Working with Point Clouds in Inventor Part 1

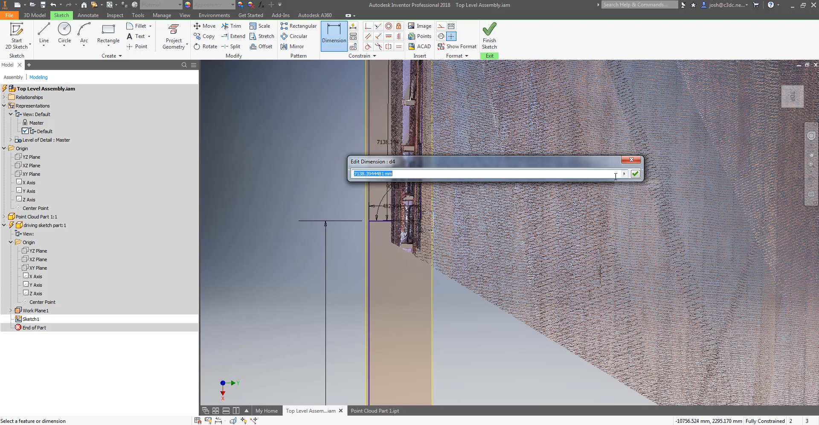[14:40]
you will also need to add a fourth line that is perpendicular to your third line for the next step.
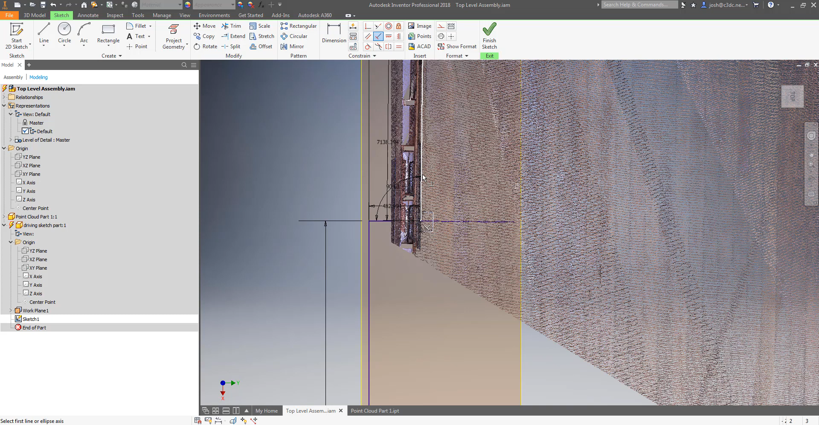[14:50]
this line can be any length but you should add a dimension to fully constrain your sketch.
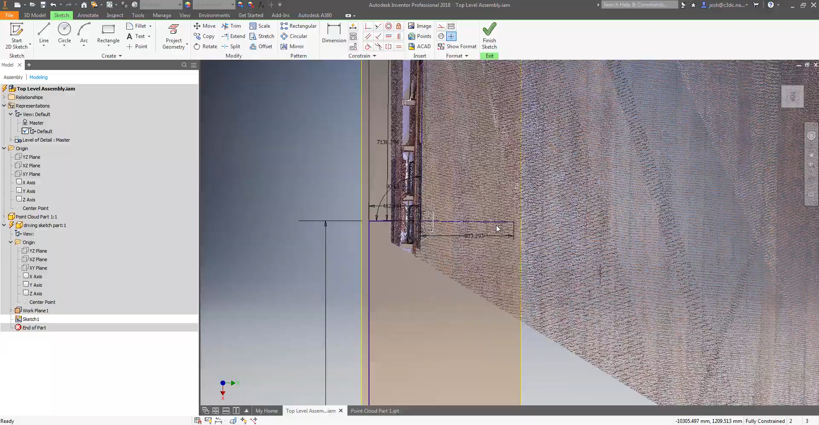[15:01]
This might seem a little rough and inaccurate at first but my experience is that this is accurate within a
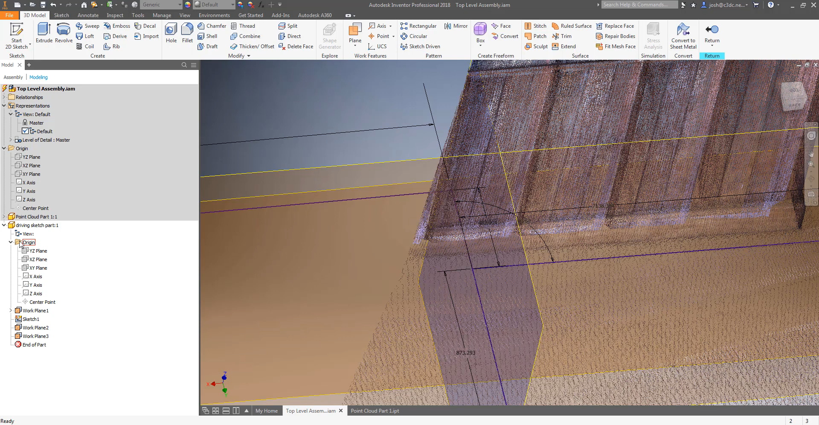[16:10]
if we set these planes to auto resize and hide our point cloud you might notice that this now resembles our origin planes and this is really what we want. We now have a set of planes to use as an origin
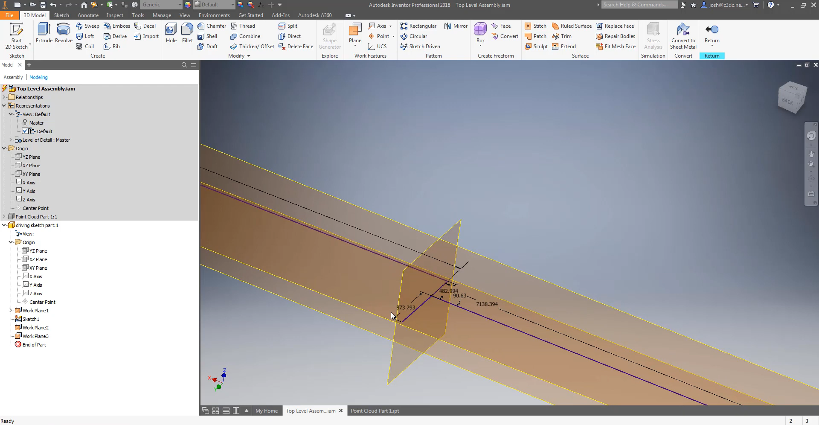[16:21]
that is aligned to and correctly located in our point cloud so using
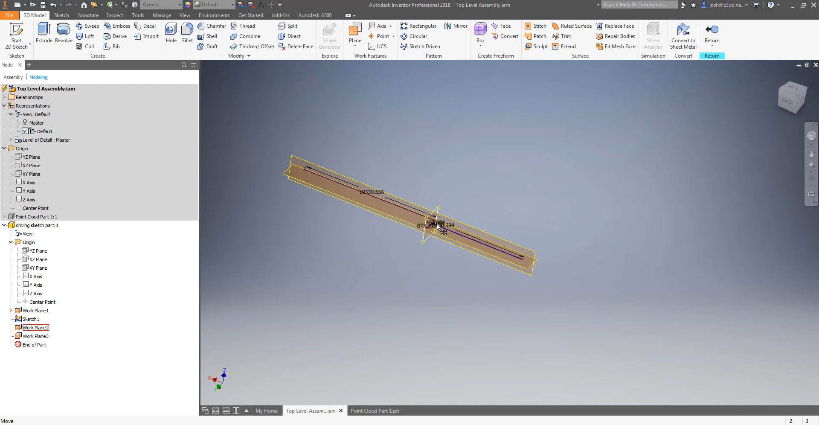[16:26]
this method it means that it doesn't matter if your point cloud has been aligned to the site grid or otherwise geo-referenced using surveying methods this will work 100% of the time for every case I've come across.
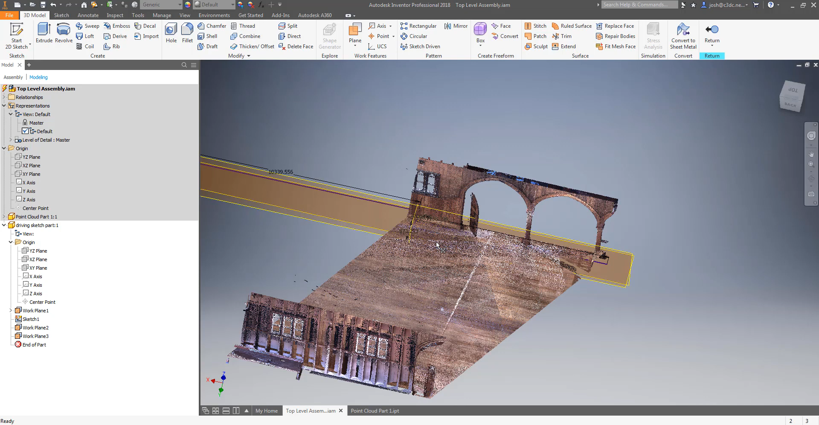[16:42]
Once you have these planes you can create an assembly to model all of your other parts and assemblies in and mate it to these planes that you have just created.
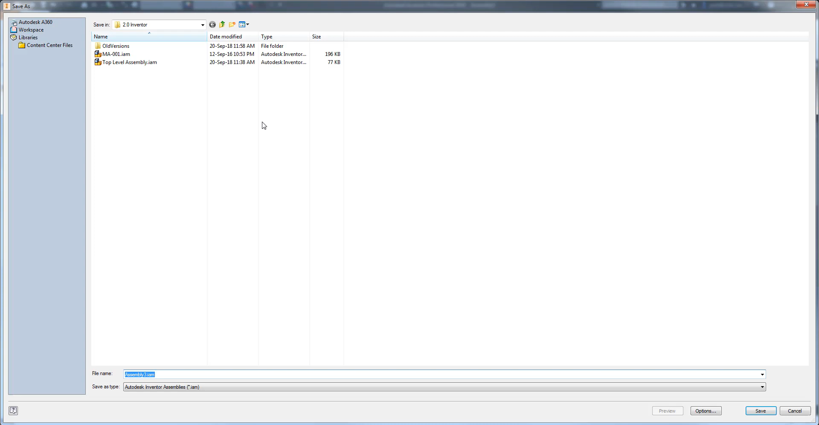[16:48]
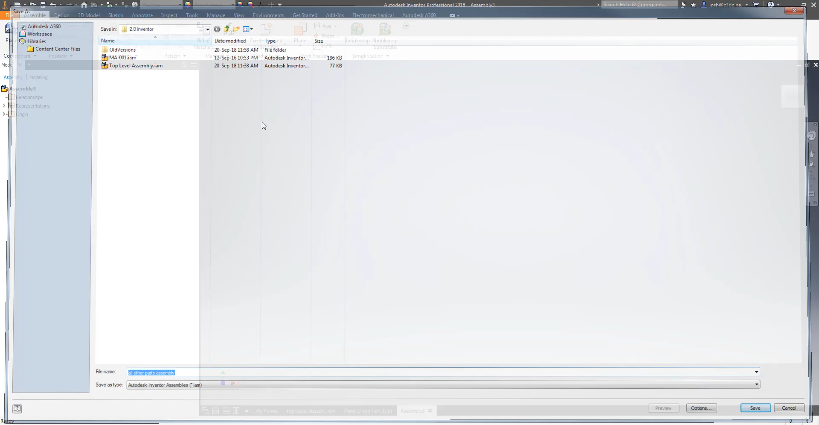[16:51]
In this assembly you are able to model as you normally would that is to say align to the origin axes and planes
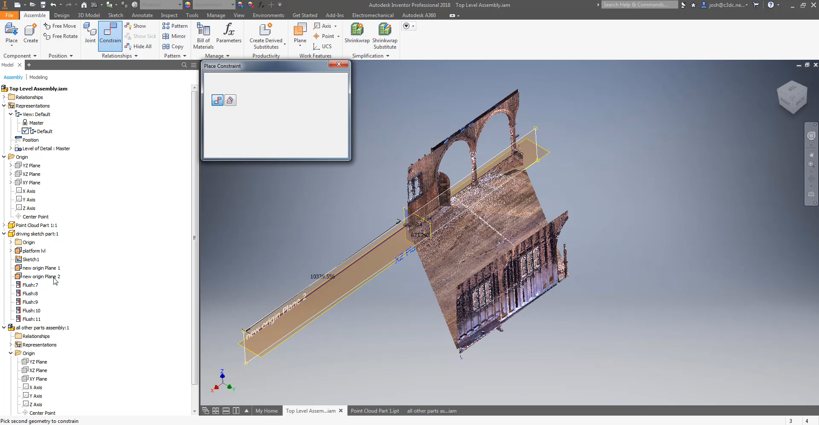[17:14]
with local origin points for these models and you can include your offsets in this assembly which makes modeling and drawings easier and doesn't require any changes to the way you would normally work.
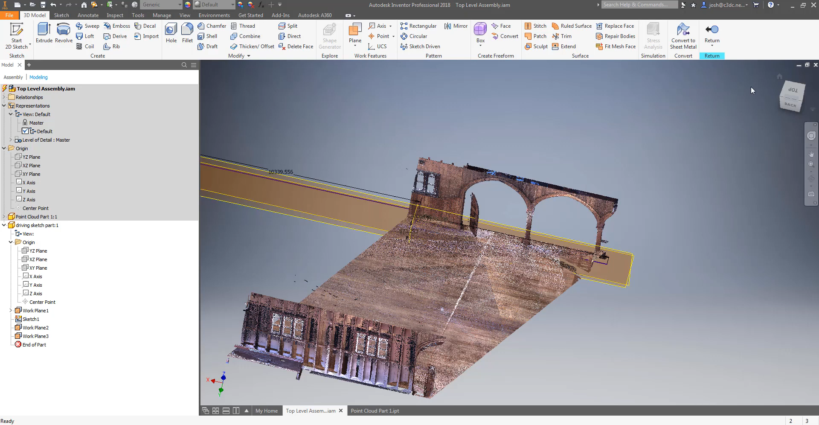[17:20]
If you start modeling things in and check them against your point cloud and notice that there is a misalignment you can make adjustments
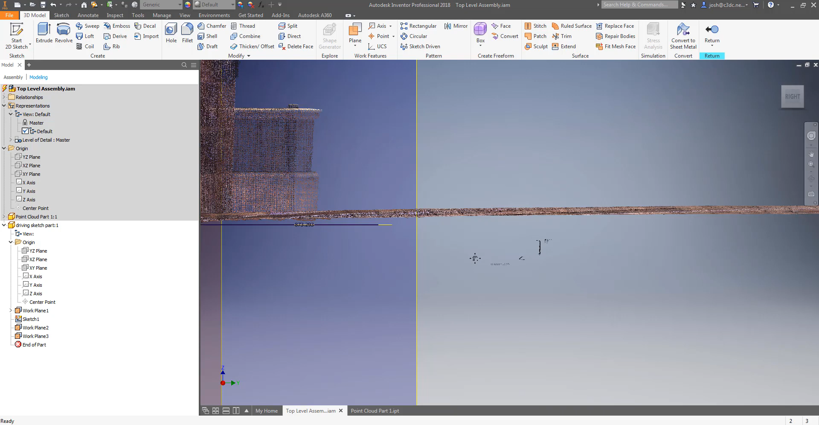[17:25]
to the driving sketch in the top assembly or you can make adjustments in the main model assembly
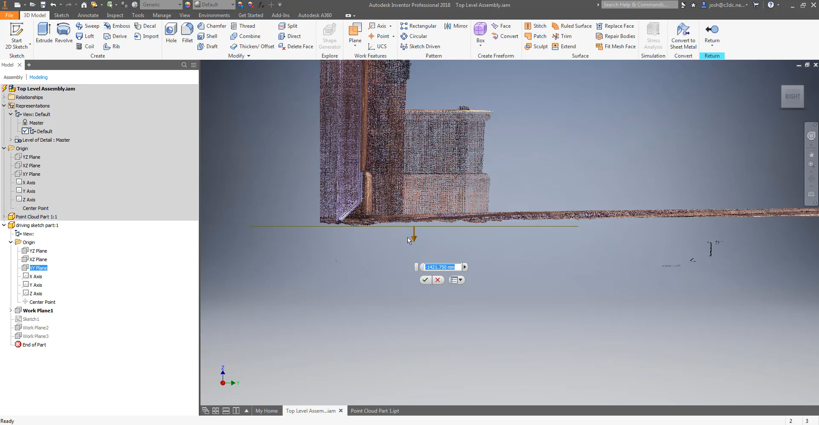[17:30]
whichever you think best suits your specific situation. What you will notice working this way though is just how far out of whack so many things are in our built environment.
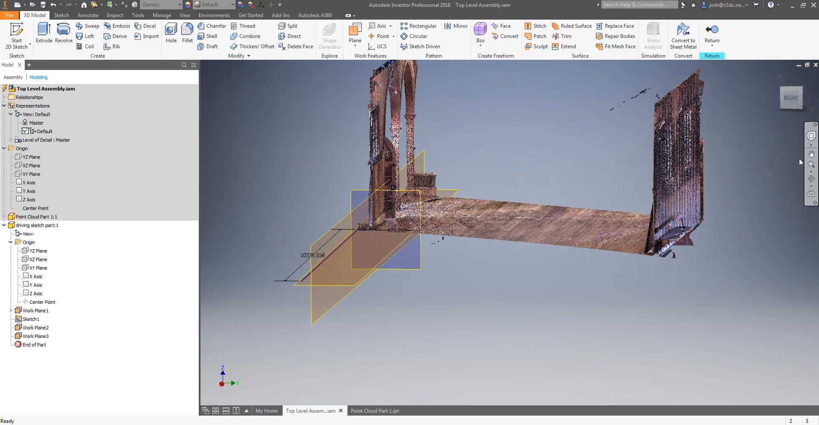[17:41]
It might look straight parallel or perpendicular by eye but the point clouds highlight just how untrue that is of our real world. This isn't an issue though as working
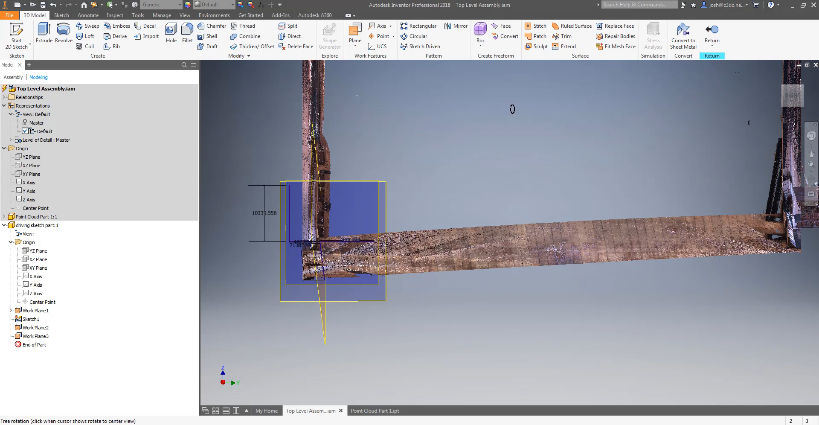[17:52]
this way will give you the chance to do your models in a way that is the most accurate for your specific job.
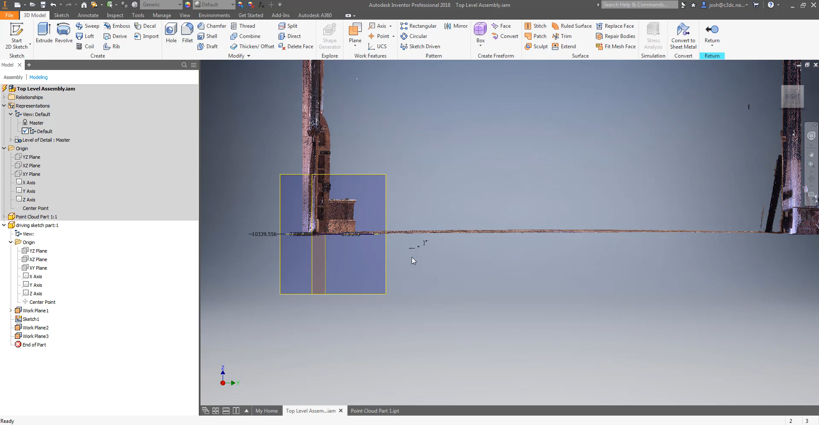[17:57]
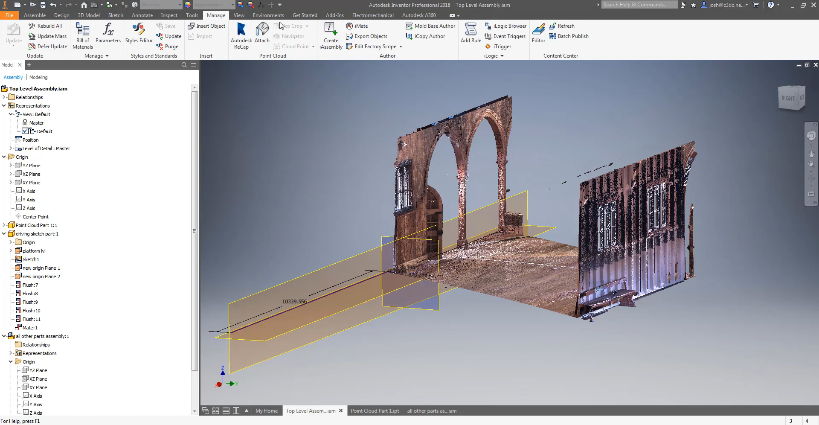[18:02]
The last point cloud features you will need to know about are the cloud point and the cloud plane functions shown here. These basically do exactly what they say on the box. One creates a point on top of a point that you select in the point cloud, the other creates a plane using the average of the points that you are hovering over. These functions are handy and will allow you to rapidly model features
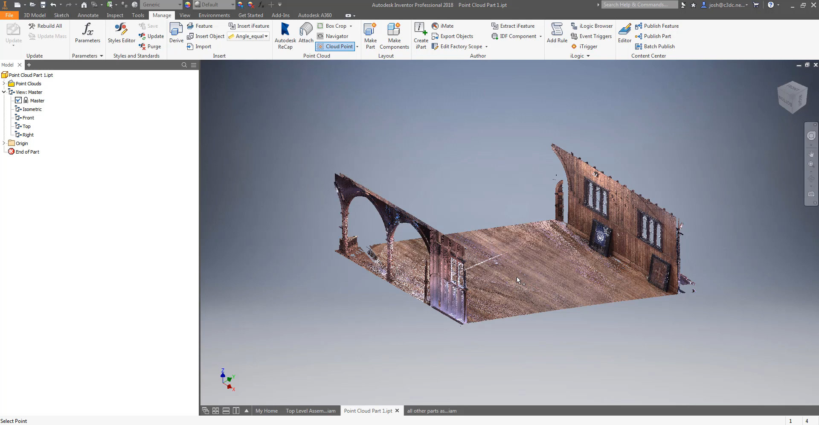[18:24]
created directly from the point cloud however they should be used with cautions.
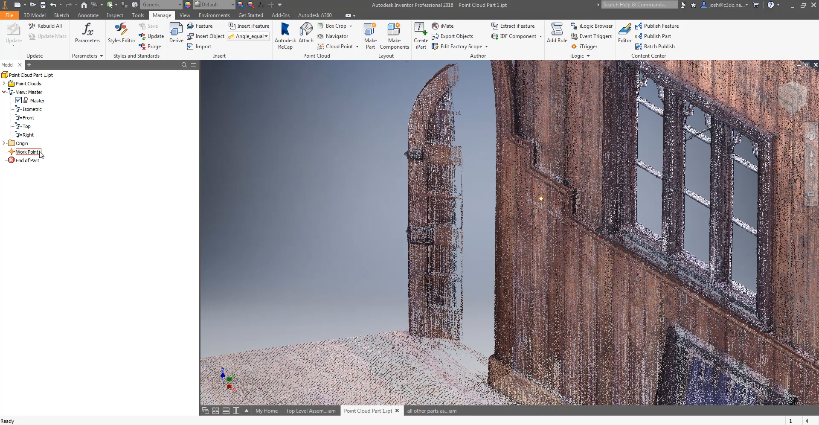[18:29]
In earlier iterations of these functions they created the work features but they
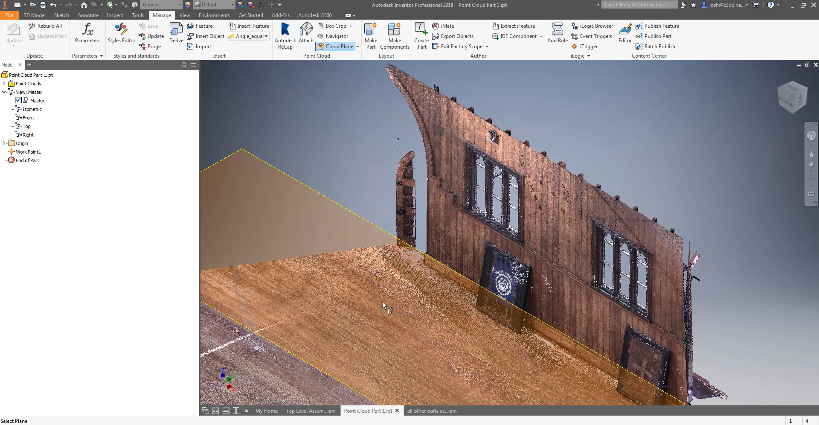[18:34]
didn't stay constrained to the points that they were used to create them meaning that they would easily move out of alignment with the point cloud.
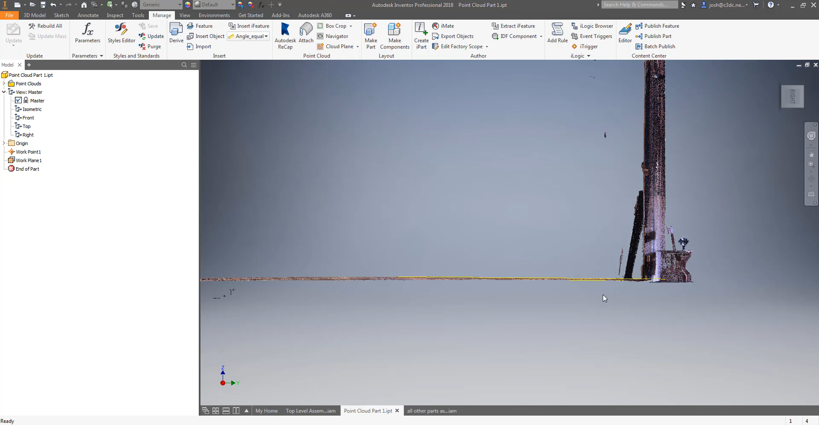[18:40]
This could be done simply by selecting them and dragging them or